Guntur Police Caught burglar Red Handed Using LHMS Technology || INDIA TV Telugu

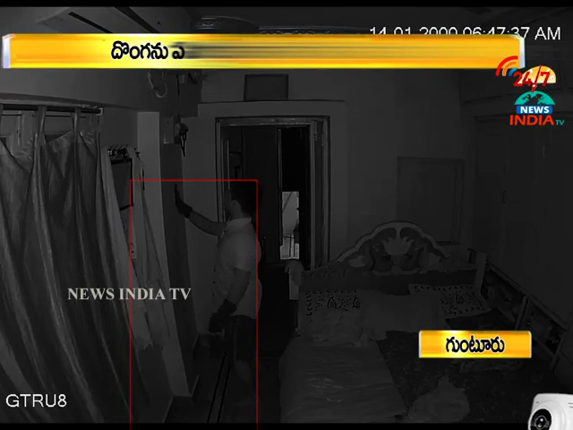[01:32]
आ निवासम पै कन्नेसी पेट्टारू तालम वेसी उन्डे निवासालने टार्गेट चेस्तु, दोंगतनालकु पालपडे आ दोंगकु तेलियादू आ निवासमलो पोलिसिल कल्लू उन्नायनी,